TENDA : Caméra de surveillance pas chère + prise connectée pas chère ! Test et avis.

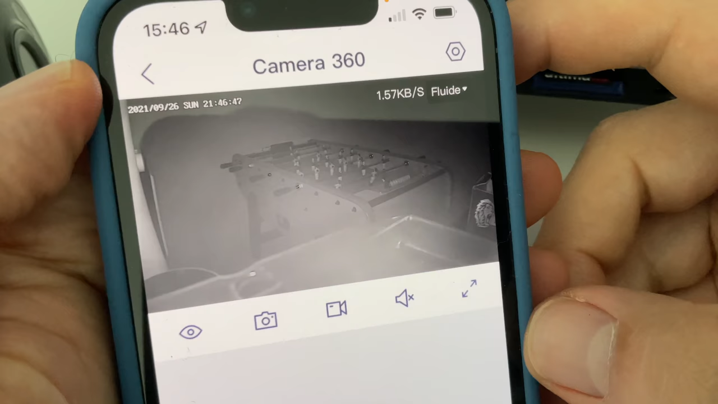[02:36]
je trouve qu'en plein jour la qualité est vraiment d'un bon rapport qualité-prix avec de belles couleurs par contre
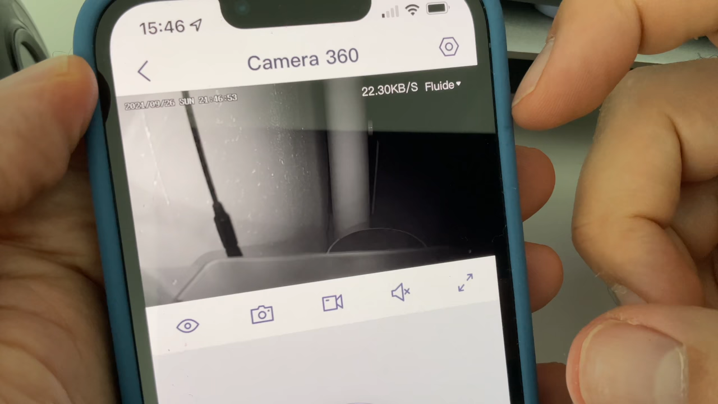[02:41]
en vision de nuit franchement c'est loin d'être ça mais là encore on va faire avec alors évidemment